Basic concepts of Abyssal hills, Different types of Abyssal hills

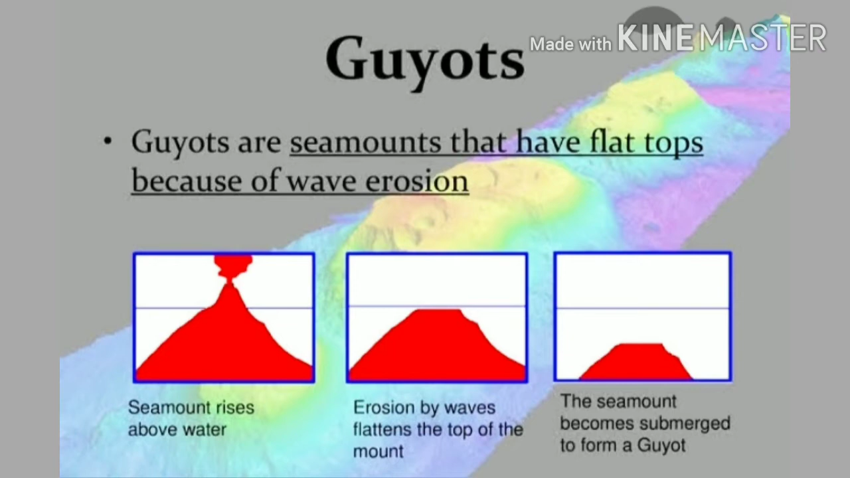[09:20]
सी माउंट आगे चलके वुल्कैनिक आईलैंड के फॉर्म में आता है फिर वो वुल्कैनिक आईलैंड बाद में इरोजन के द्वारा उसकी चोटी खतम होती जाती है और वो धिरे-धिरे गुयोट के फॉर्म में